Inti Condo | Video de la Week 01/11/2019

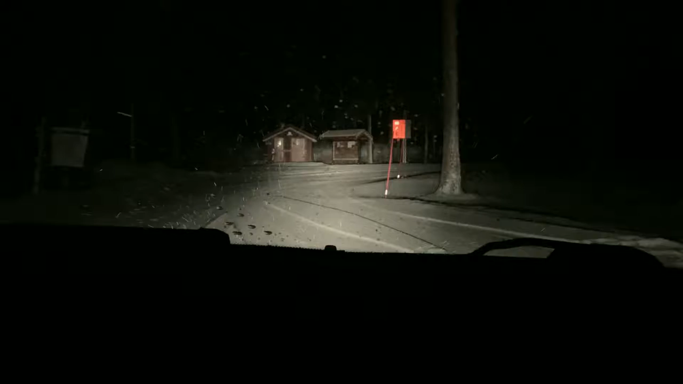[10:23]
hay copos de nieve, estamos en una pequeña tormenta, así que tenemos que tener cuidado para que no nos vayamos a morir. Está oscuro como ustedes pueden ver, así es Noruega, inhóspita.
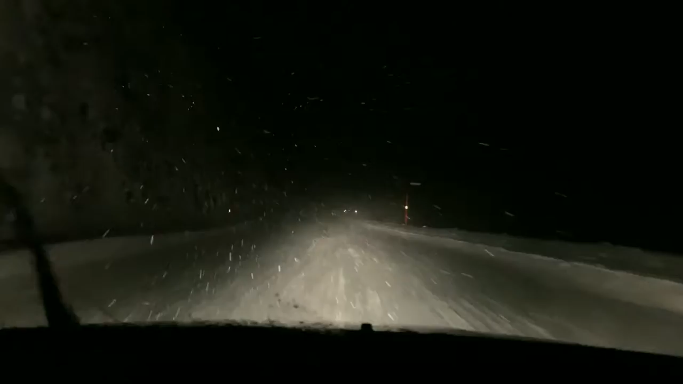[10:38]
Ok mis amigos, aquí estamos, se ve de noche, se ve oscuro, peligroso, no sé si se ve la cara del piloto, my god, está muy oscuro, no se ve nada.